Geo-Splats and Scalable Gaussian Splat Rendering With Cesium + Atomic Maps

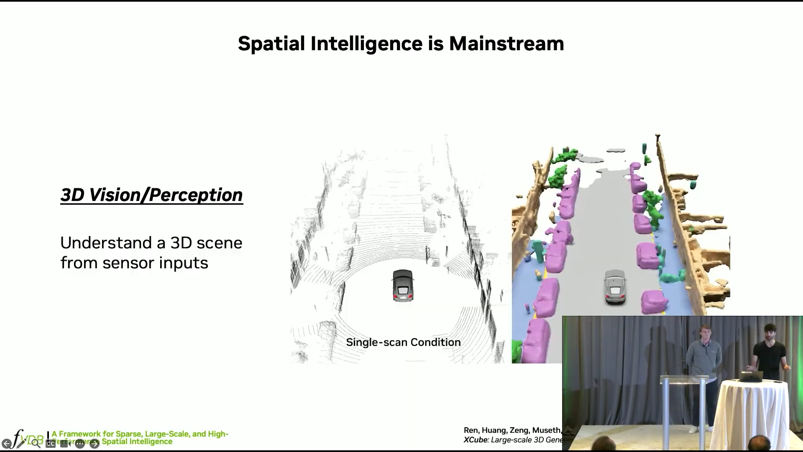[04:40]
Maybe we want to do generation to complete data or to generate new data. But also we want to understand the world around us, right? We want to consume data, label it, you know, and then actuate in the world.
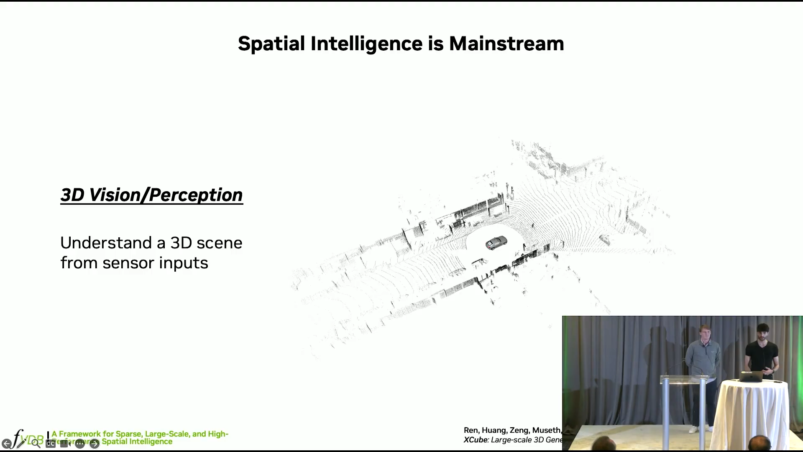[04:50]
And that's another form of Spatial Intelligence. And perhaps most relevant to the CZM DevCon is geospatial intelligence, right?
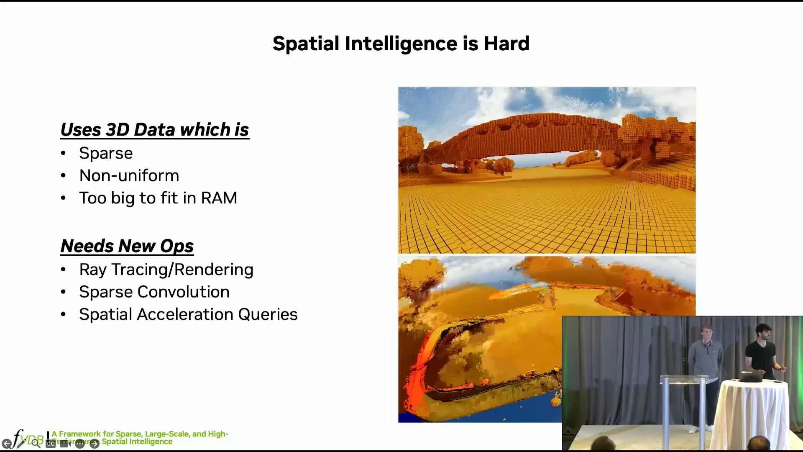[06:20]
And then all of this needs to be sort of spatially accelerated through some kind of like advanced data structures and algorithms.
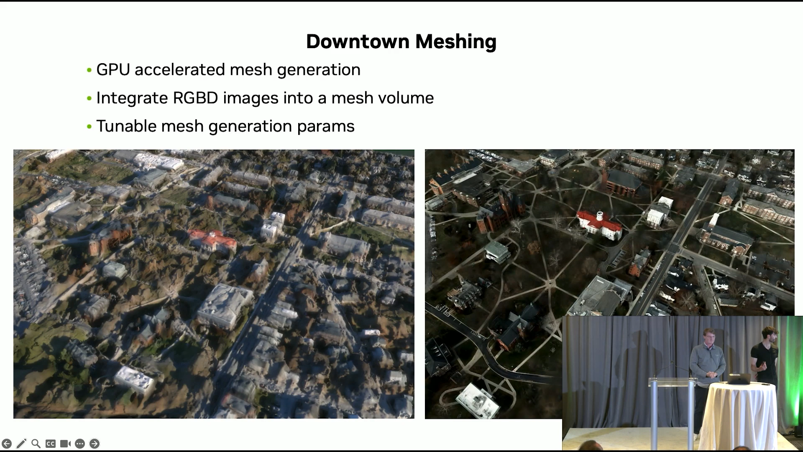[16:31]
And I just wanted to highlight that and you can take it over. So once we have that mesh extracted, we can load that directly into Cesium Ion again.